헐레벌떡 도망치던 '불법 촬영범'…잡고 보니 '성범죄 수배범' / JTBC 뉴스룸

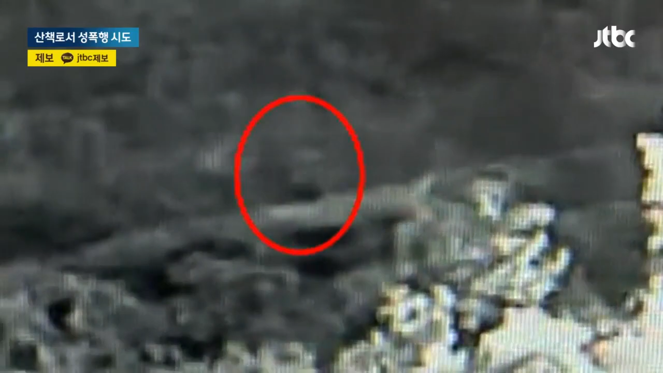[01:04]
목을 조르더니 풀숲으로 끌고 갔습니다. 여성은 괴한의 공격을 겨우 뿌리치고 풀숲을 빠져나왔습니다.